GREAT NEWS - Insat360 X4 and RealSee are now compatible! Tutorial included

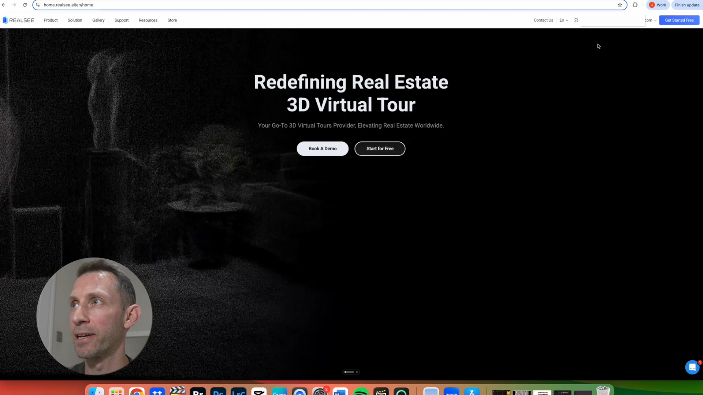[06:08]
So I've got my account here. If you click on console, it will take you to your list of properties.
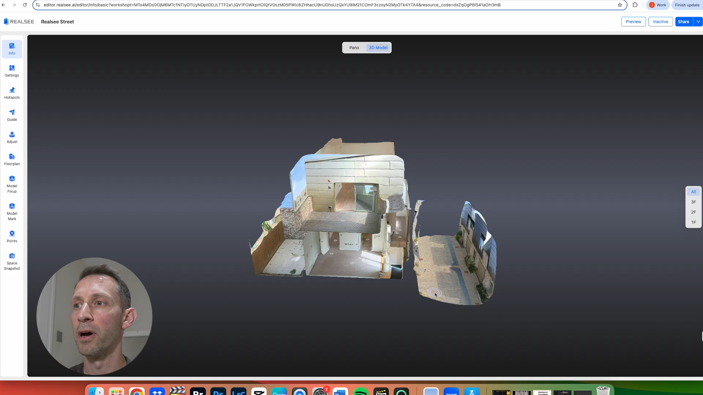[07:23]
So what I've actually learned now is that you want to do, similar to what you do inside a property, you want to take a shot either side of the door because then it will lead out and you'll easily be able to link it together. But as you'll see here at the front of the property, there's kind of like no way in unless you do it manually yourself.
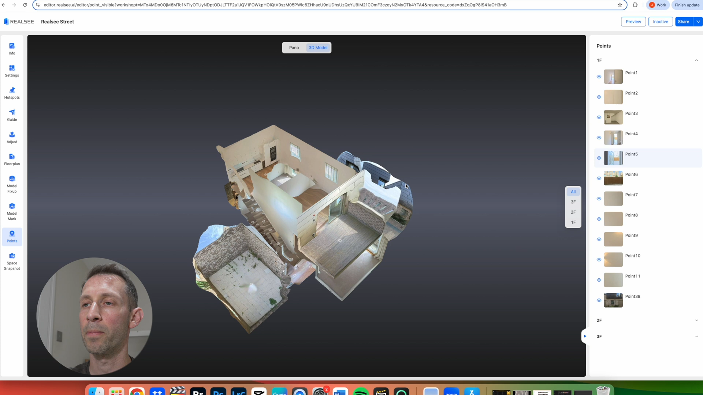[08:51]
If we go inside here, because I have clicked,
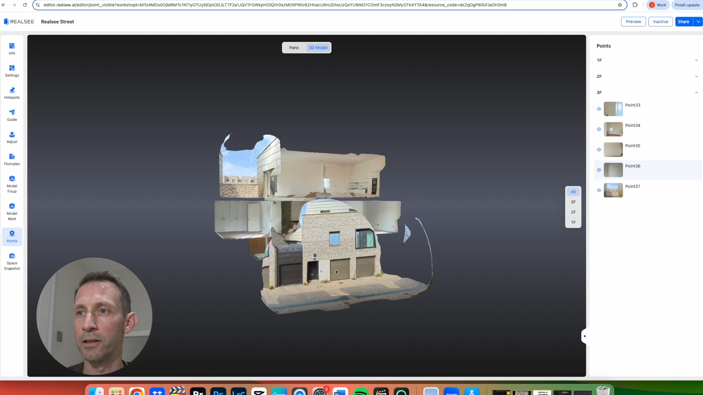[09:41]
And like I say, I do like the fact that you get the outside spaces in and it all looks pretty good.
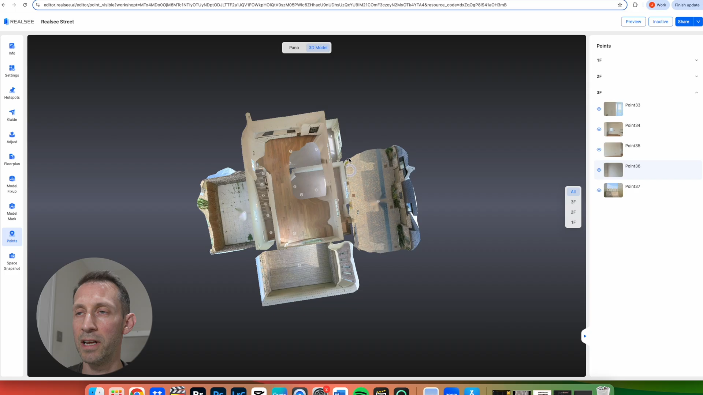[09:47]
But then for some reason with this tour, I've never had it before, but there's a hole in the floor. But then if we go in, it isn't there.